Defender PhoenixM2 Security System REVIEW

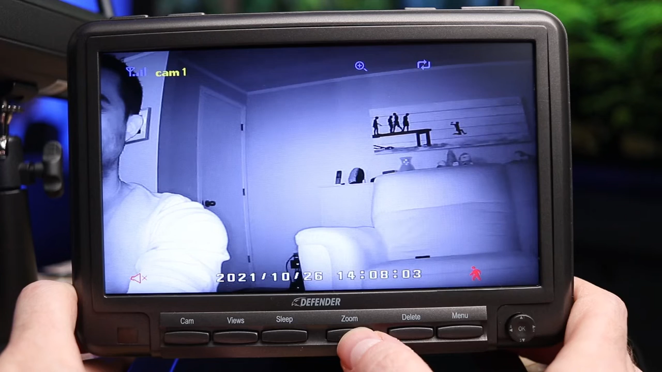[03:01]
You have to be I think in the single camera view and you press on the button and you have some digital zoom so that's about it.